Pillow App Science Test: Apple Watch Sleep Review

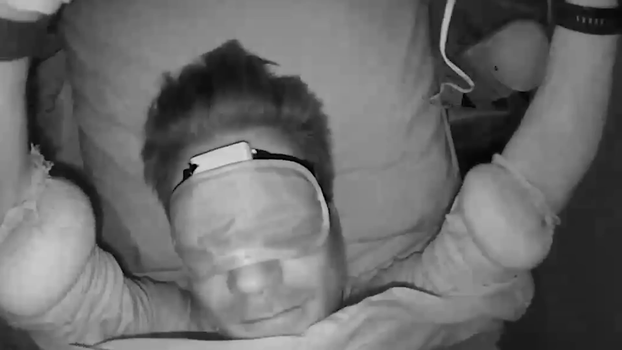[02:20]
With the infrared recording I can actually check what my movements were like and see if the Pillow app correctly predicts when I'm awake.